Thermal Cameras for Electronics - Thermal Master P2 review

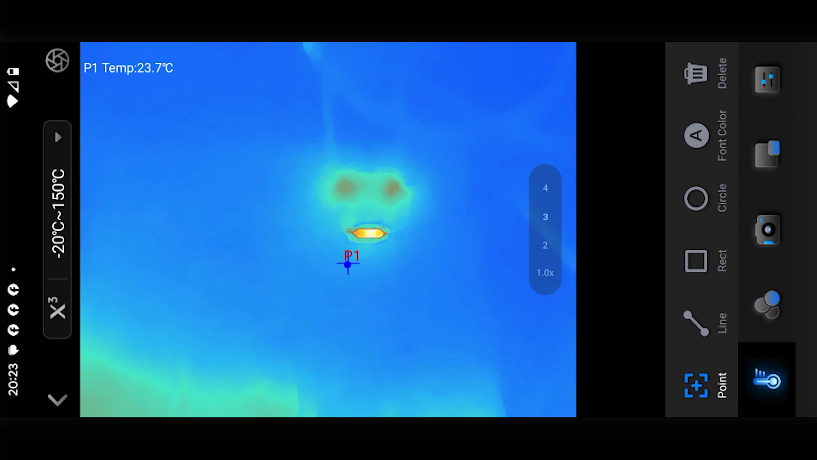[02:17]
On screen: spot 23.7°C
So for example, I've got a resistor here just wired up across a power supply, and at the moment I'm just running it off 5 volts, and this 470 ohm resistor is drawing about sort of 7 milliamps, and everything's fine. And if I take a little temperature reading here, so that little point is where I'm currently sensing my temperature, if I take a reading we're running at about 30 degrees. So why can I simulate that piece of circuit going wrong? So either we're basically going to increase the current here,
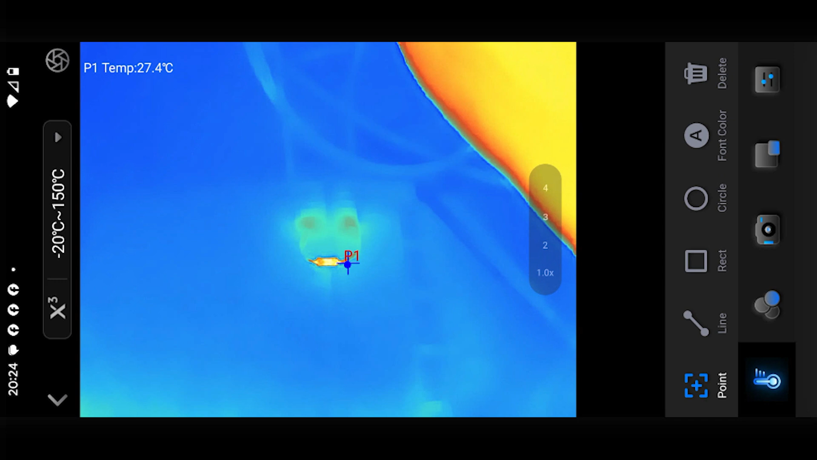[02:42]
On screen: spot 27.4°C
so either we've got an incorrect voltage being fed into this, perhaps our power supply is going on the blink away bit,
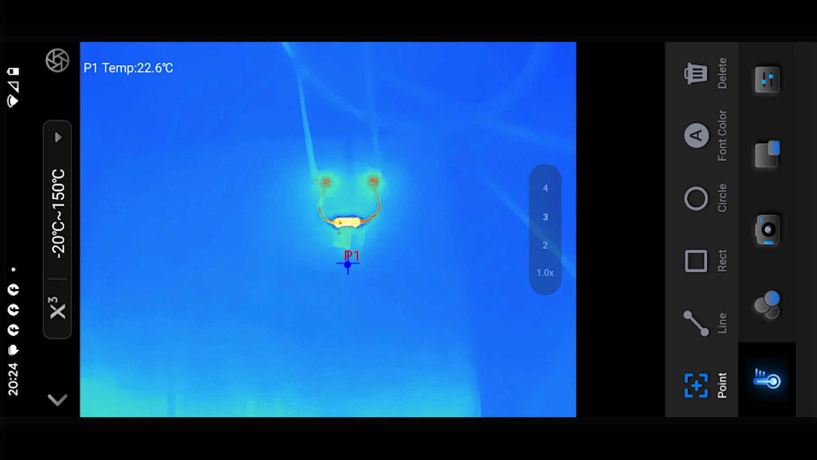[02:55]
On screen: spot 22.6°C
But either way, we're getting the current now creasing.
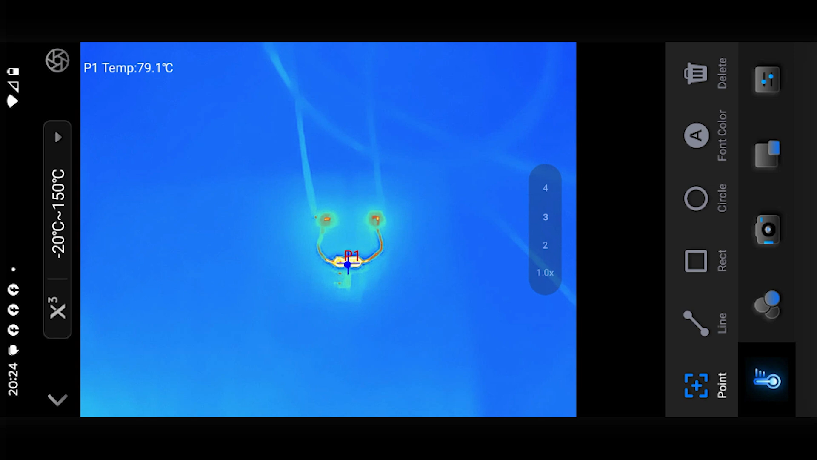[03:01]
On screen: spot 79.1°C
You can see now that the power being dissipated in our resistor is increasing, and therefore the temperature is increasing. So we're now running up around the 80-90 degrees. Again, that would be some indicator that there is something wrong with this particular component, or the power supply to this component, or something in this area is not as it should be.
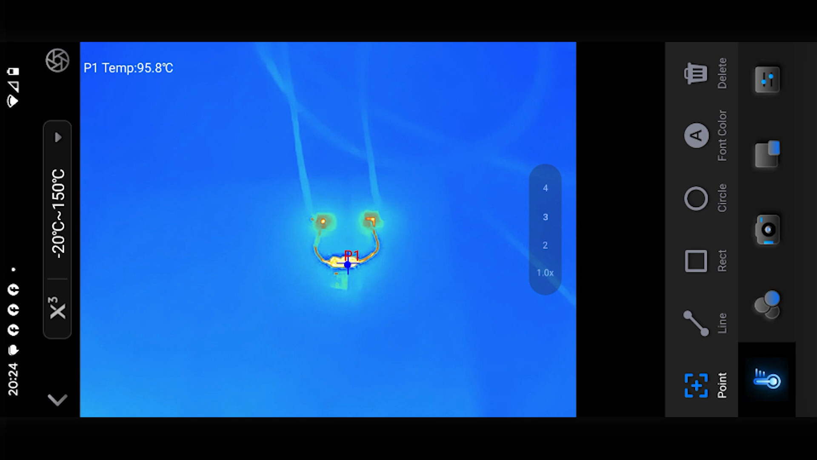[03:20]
On screen: spot 95.8°C
So using an infrared camera will let us quickly identify potential
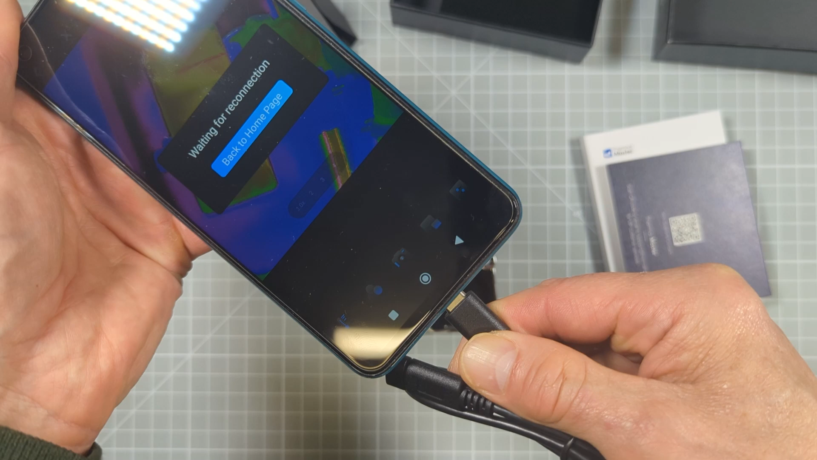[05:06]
bracket and there are a few other mobile phone-based cameras on the market.
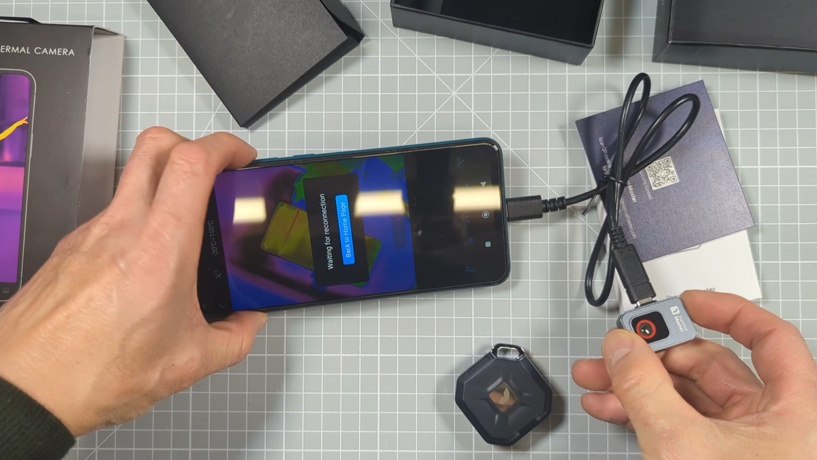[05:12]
Now to get the device up and running, you simply need to download the Thermal Master camera app onto your Android phone or you can use it on your PC and then you just simply connect it to that device either plugging it directly into a USB port or using some sort of USB extension cable.
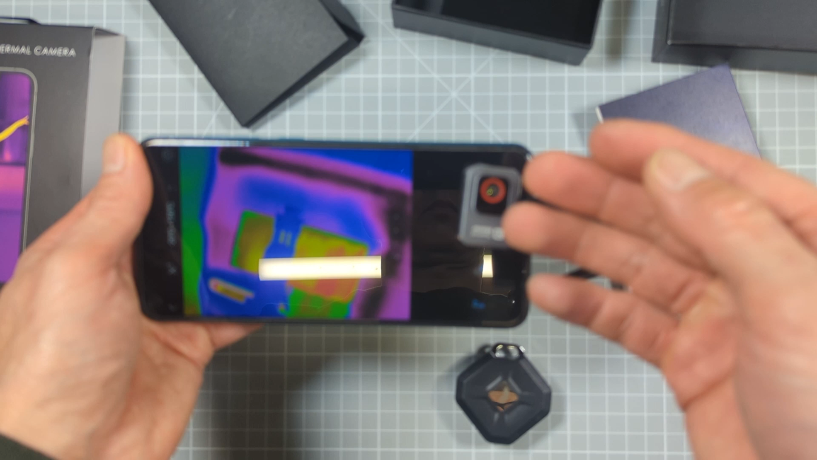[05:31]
Now I found on my phone I did need to remove my protective case to allow it to get a good connection but as I say,
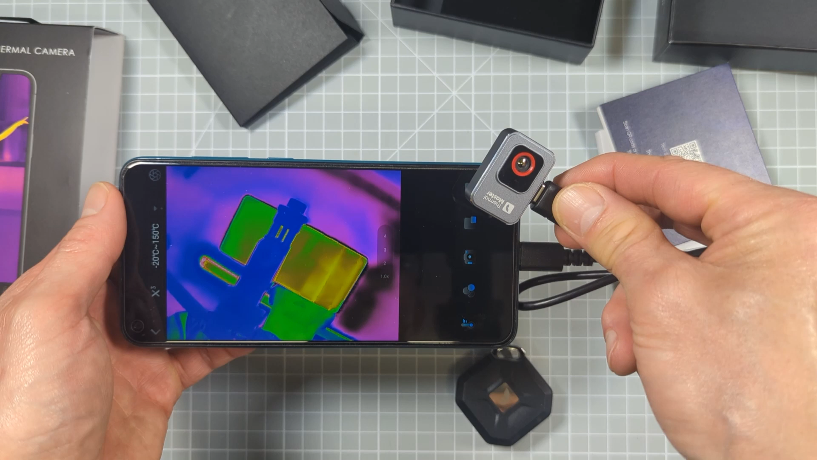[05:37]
if you want to use that on the USB extension cable, of course that can make it work more like sort of a standalone unit where you can actually just move it around independent of your phone itself. Now at the moment I don't think that Thermal Master have an Apple compatible device, I guess mainly because the Apple one of course isn't using USB-C as its actual output port.
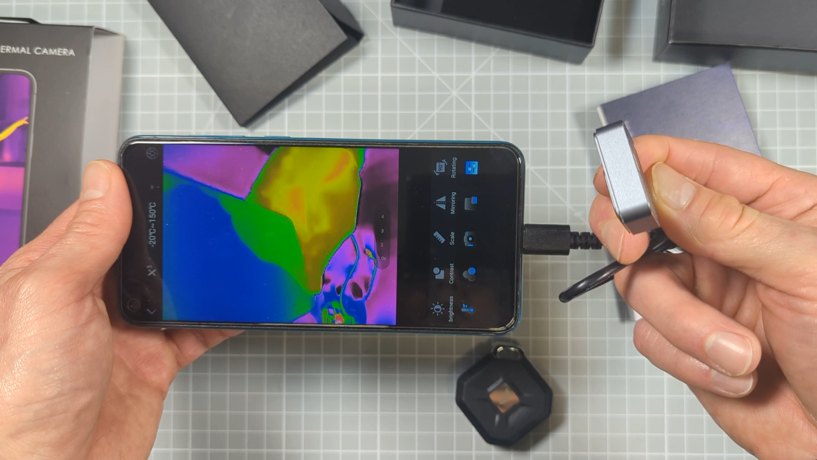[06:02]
But I guess if Apple do move then to USB-C, I guess they will soon make one available for that as well.
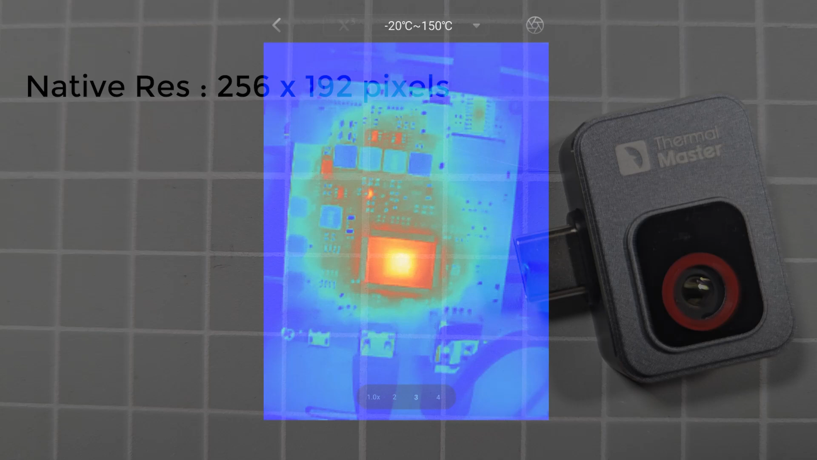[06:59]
So that Thermal Master companion app, it has a special X3 mode and that uses a software enhancement of the image to effectively double the overall resolution that we get up to 512 by 384. And that actually works really well and makes the image look sharper and clearer.
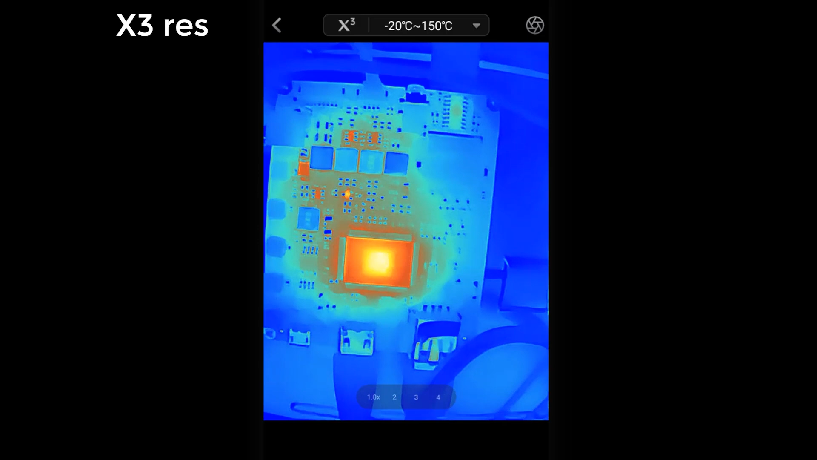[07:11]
But obviously then we're not actually getting more pixels for that.
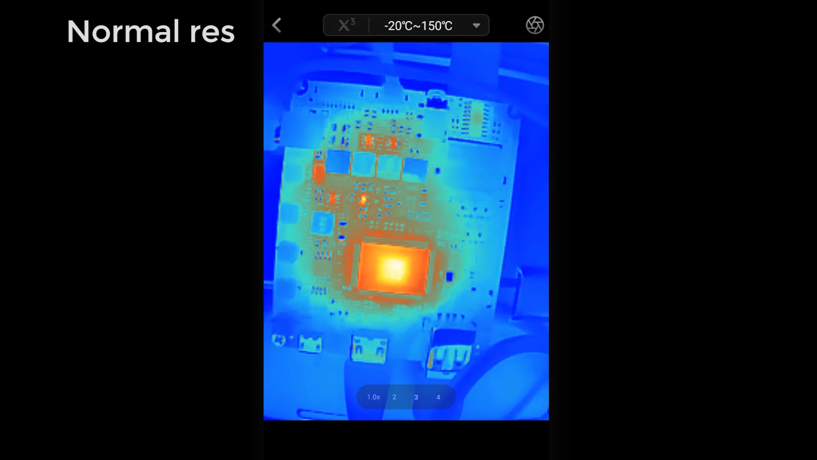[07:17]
Now secondly then we do need to consider the accuracy of our camera.
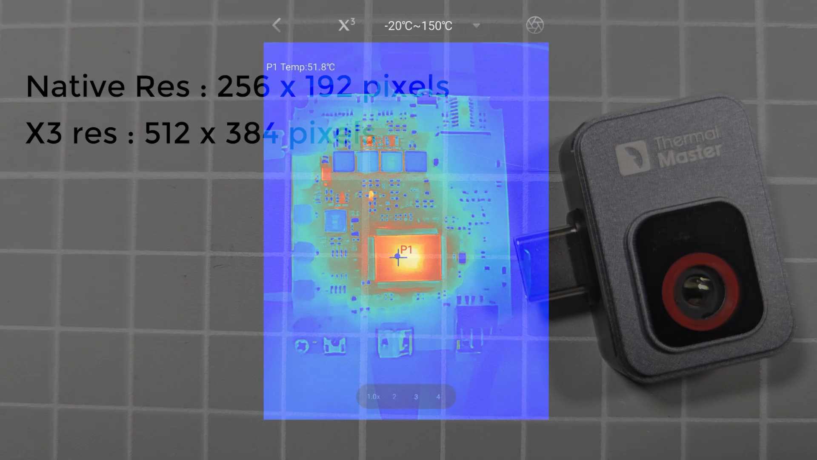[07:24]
On screen: spot 51.8°C
So the piece 2 states that the temperature accuracy is plus or minus 1.5 degrees centigrade and that then is over a temperature range of minus 16 degrees centigrade to 600 degrees centigrade. Now if you're working in Fahrenheit that then is an accuracy of plus or minus 2.7 Fahrenheit. And the temperature range then is minus 4 Fahrenheit all the way up to 1112 Fahrenheit.